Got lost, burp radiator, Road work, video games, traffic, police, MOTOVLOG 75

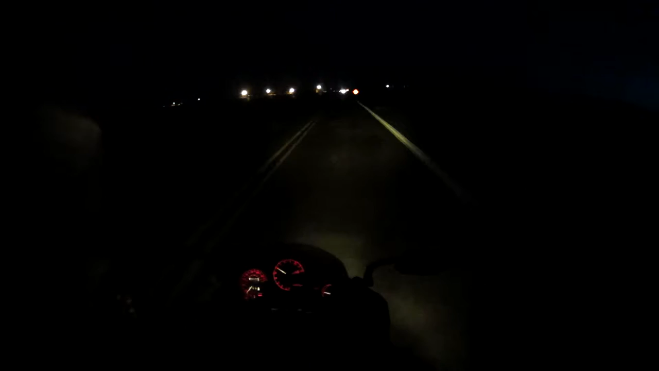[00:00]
oooooooo DAMN It's cold! Just driving up here I had to go through this stupid shit I don't know what the hell is even going on It just says like road work or something It took us like 30 minutes just to get to this light from a few feet down the road and you'll see the line All the cars are all getting pissed off I don't know what the deal is They're like controlling traffic the police They're controlling it like the light is broke or something,